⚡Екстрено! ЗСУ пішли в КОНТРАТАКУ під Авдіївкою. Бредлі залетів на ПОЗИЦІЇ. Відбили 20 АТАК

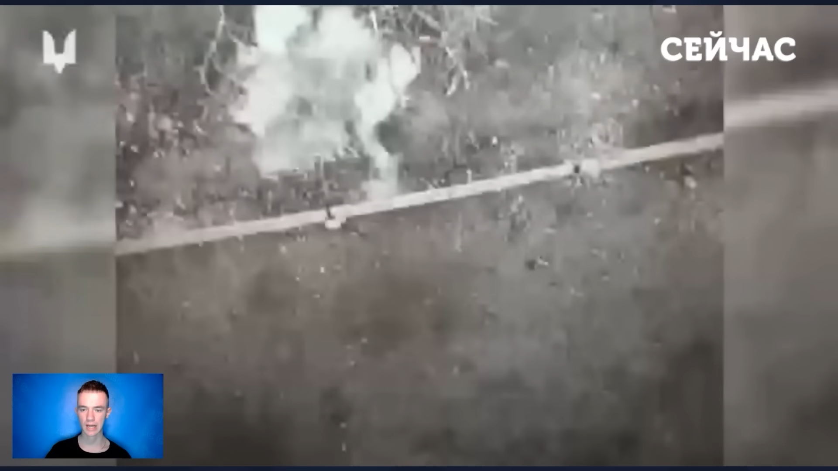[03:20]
А що стосується втрат ворога, то на цій ділянці фронту сили спеціальних операцій навели вогонь на групи російських окупантів. Про це написала пресслужба спецпризначенців.